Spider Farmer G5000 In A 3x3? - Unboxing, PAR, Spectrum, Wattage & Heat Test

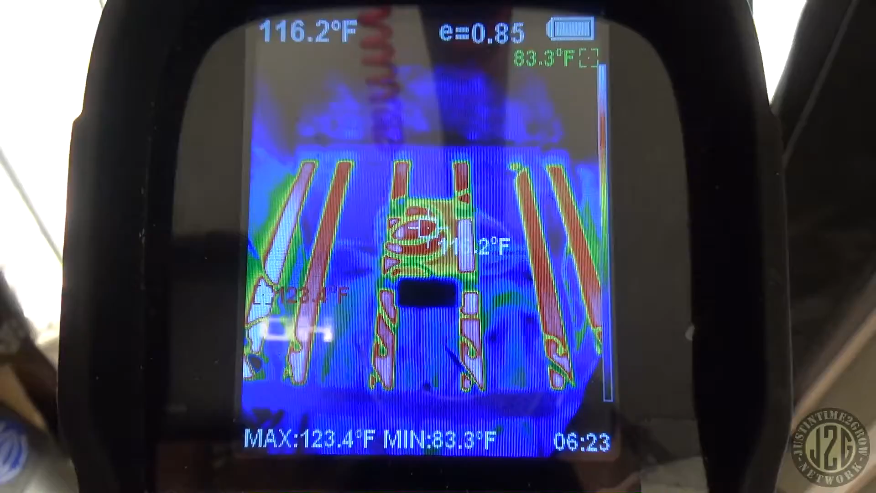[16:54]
On screen: spot 116.2°F, max 123.4°F, min 83.3°F
looks like 123 for a max on the whole fixture that's on this far left bar it looks like it might be because it's right up against the
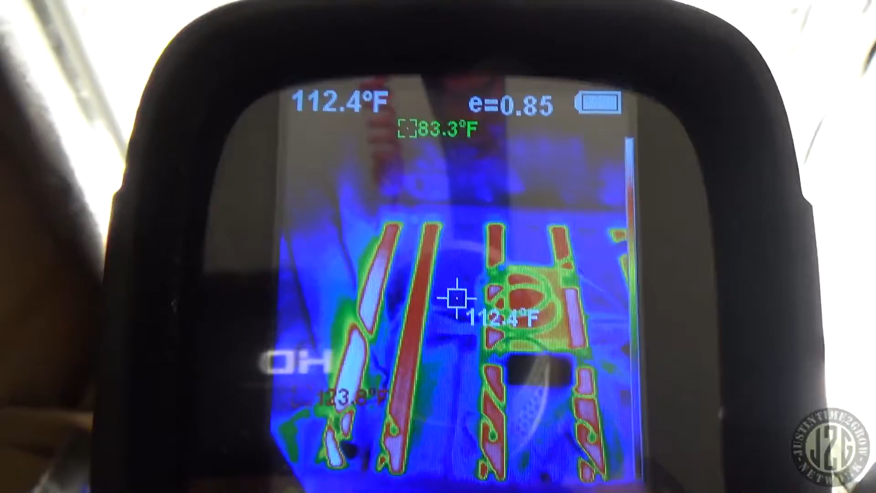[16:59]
On screen: spot 112.4°F
tent there this one has a little bit of airflow on
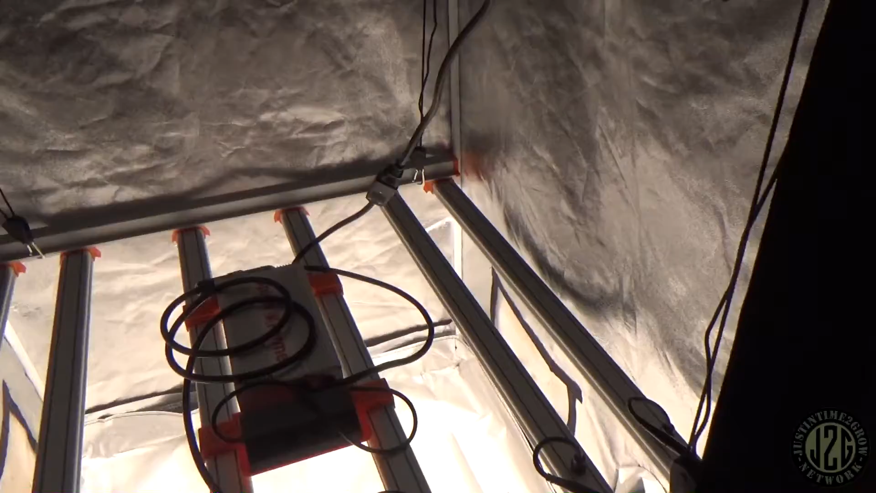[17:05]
the side but this one the tent is actually kind of pushed up against it
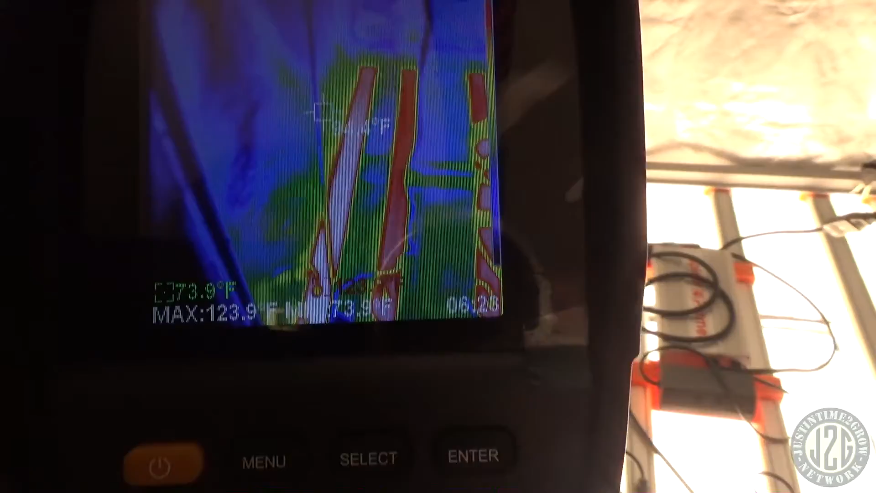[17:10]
On screen: max 123.9°F
that's looking like the hottest part down here in this in this corner actually
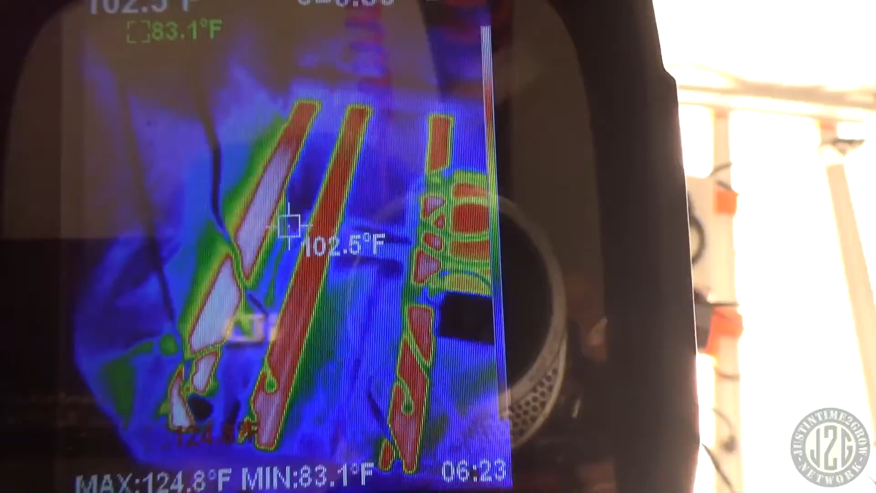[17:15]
On screen: max 124.8°F, min 83.1°F
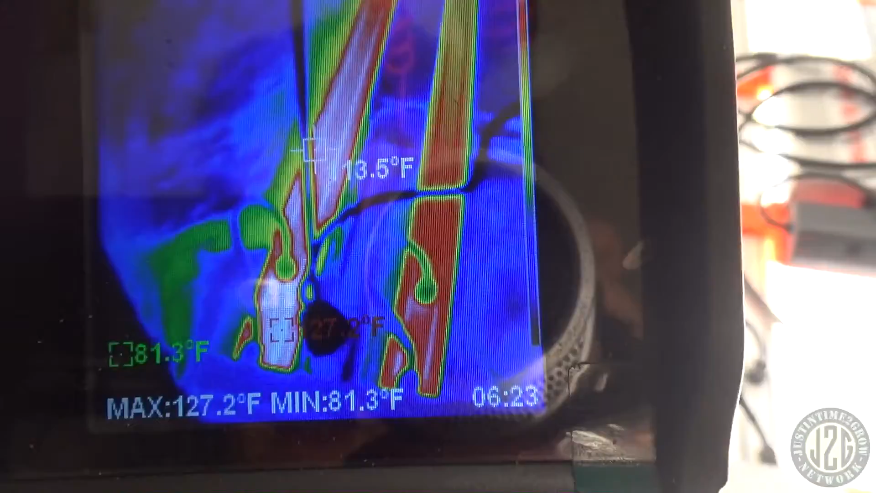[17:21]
On screen: max 127.2°F, min 81.3°F
127 126
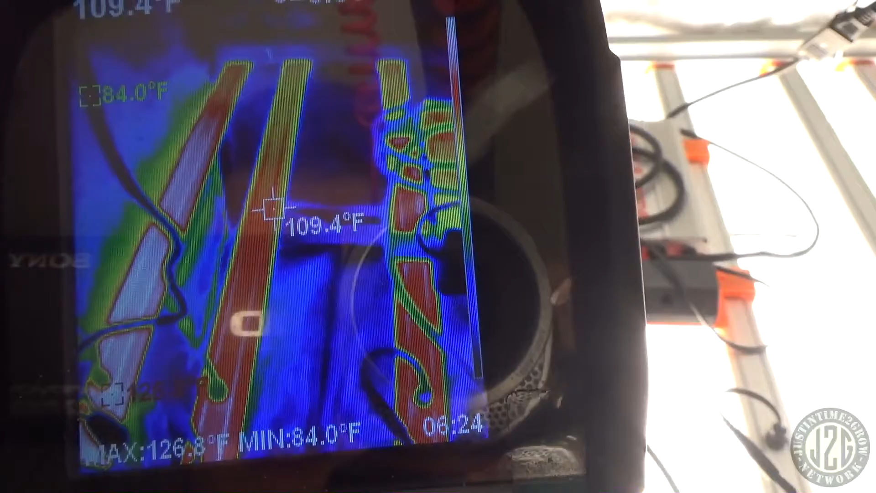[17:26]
On screen: spot 109.4°F, min 84.0°F
about 118 in the middle of the second bar the driver
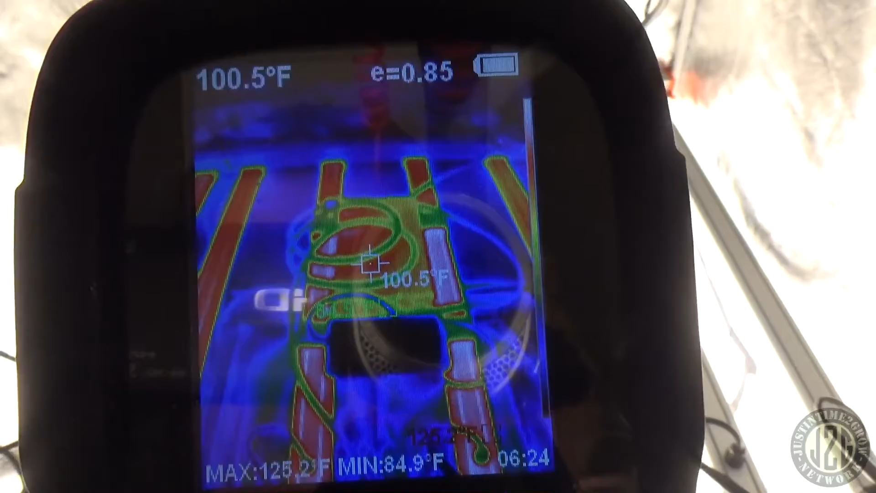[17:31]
On screen: spot 100.5°F, max 125.2°F, min 84.9°F
not bad at all man the driver they're
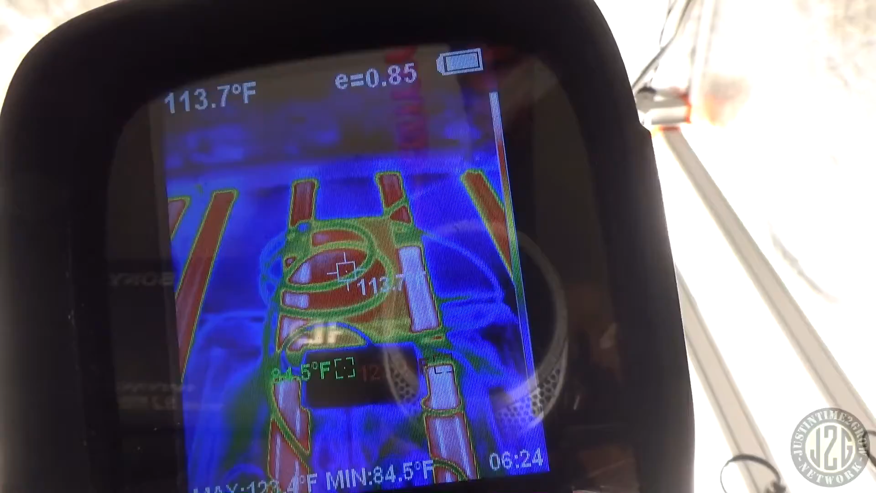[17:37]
On screen: spot 113.7°F
not even working the driver that hard 113 is great
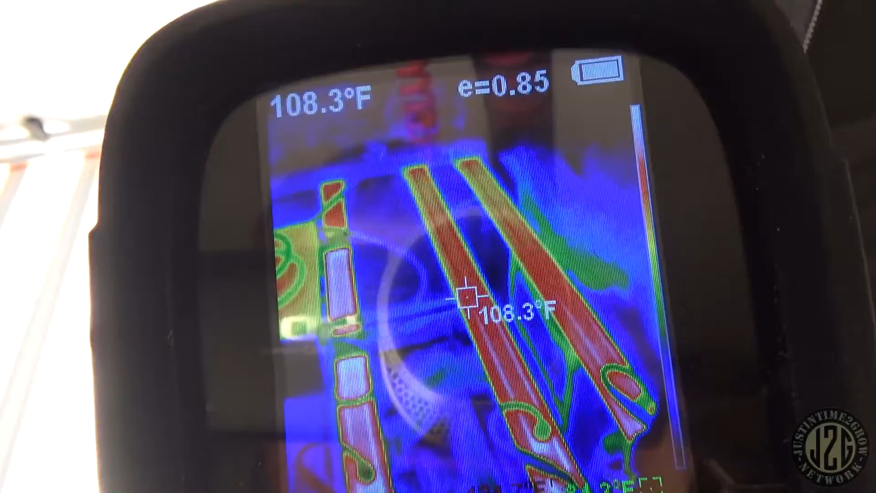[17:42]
On screen: spot 108.3°F
and 116 is great 118 on these bars too like this is great man this is really good
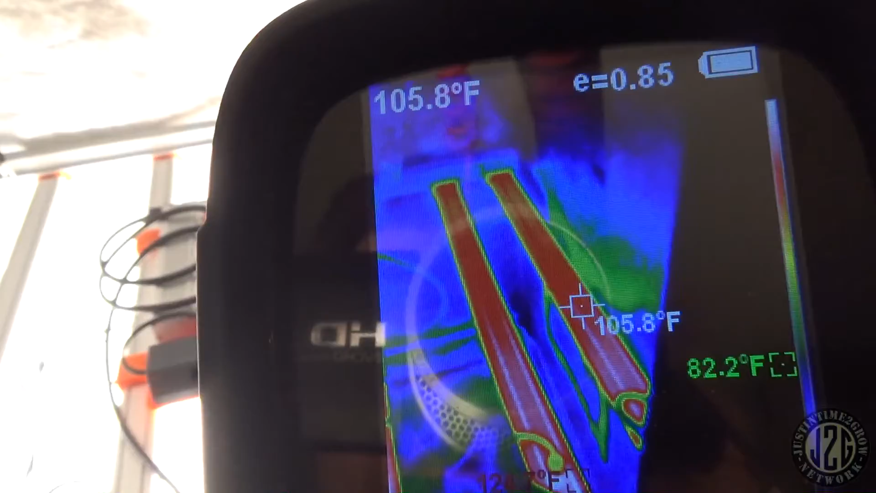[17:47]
On screen: spot 105.8°F
like it's not hot let me touch it here give it the hand test